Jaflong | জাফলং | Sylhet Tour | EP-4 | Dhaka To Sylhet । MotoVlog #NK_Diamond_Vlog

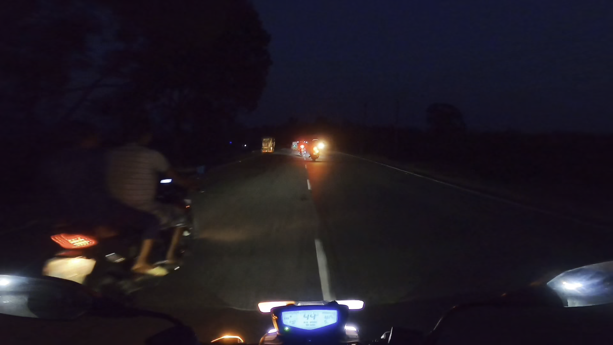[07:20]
শ্রীপুর চা বাগানে আসলে দেখার মতো ভিউ পাইলাম না, কেননা সব থেকে বড় ব্যাপার আমরা হচ্ছে টাইমটাকে কভার করতে পারি নাই। কারণ হচ্ছে জাফলং থেকে বের হইতে যে সমস্যাটা হয়েছে, টাইম ছিল শর্টেজ, তো তার জন্য রাত হয়ে গেছে এবং যাইতে পারলাম না।